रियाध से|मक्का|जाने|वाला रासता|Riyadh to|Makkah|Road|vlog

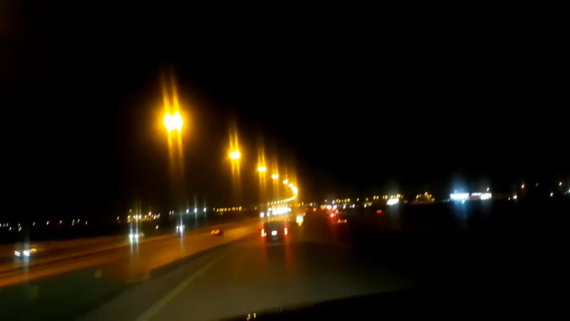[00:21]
मक्का रोड रियाद के पास में है कुछ इस तरीके से इसका व्यू है और मैं भी जा रहा हूँ अपने रूम पे मक्का रोड और यह इस तरफ नजमुद्दीन इसारा है
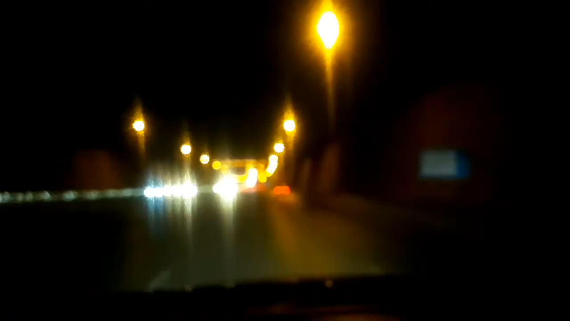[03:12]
हैवी रोड है पहाण के पीछ से एक लवगा है काफी ढ़लान है काफी ढ़लान है भाई आप भी देख सकते हैं इसको कितना काफी ढ़लान है अभी नीचे के तरफ ही जा रहे हैं अब यहां से बेरीज चलो हो गया है यह
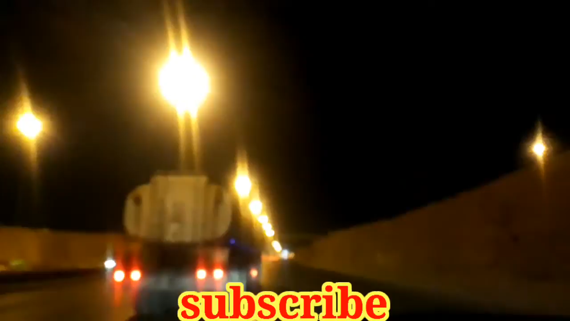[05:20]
उस रोड पर चल भी रहा है मैन रोड पर जो सिटी का जो मैन रोड है रिंग रोड उस रोड पर हम चल रहे हैं है रात के टाइम कितना खूब सूरत लगता है